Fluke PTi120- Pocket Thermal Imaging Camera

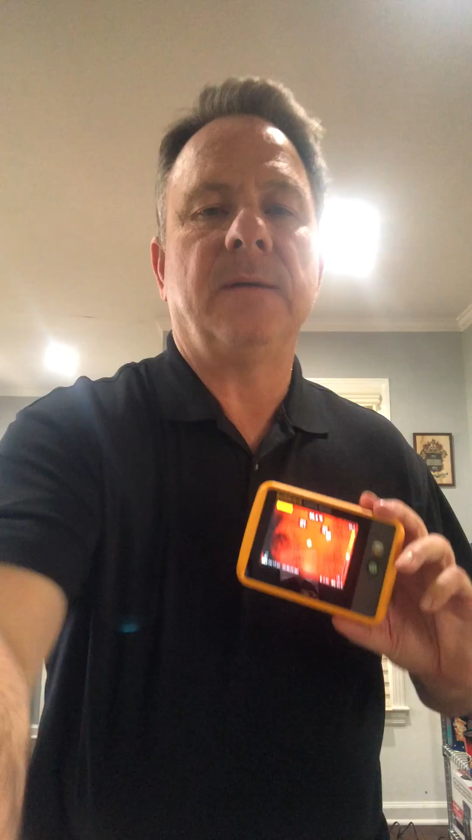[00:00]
Hi, I would like to talk to you today about the Fluke PTI 120 Pocket Thermal Imaging Camera. Great little troubleshooting camera.